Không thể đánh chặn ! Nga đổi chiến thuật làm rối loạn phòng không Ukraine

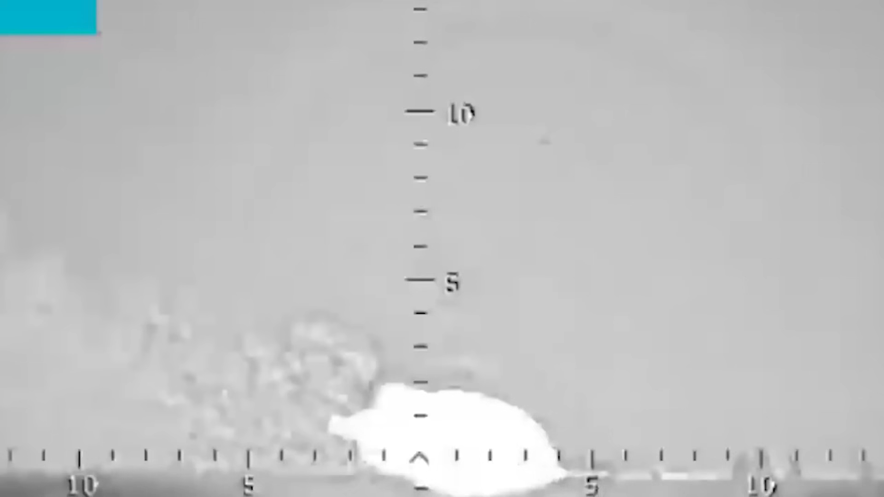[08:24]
lực lượng Nga đã phá hủy một xe tăng T-72 của Ukraine gần Karasno-Gorukha,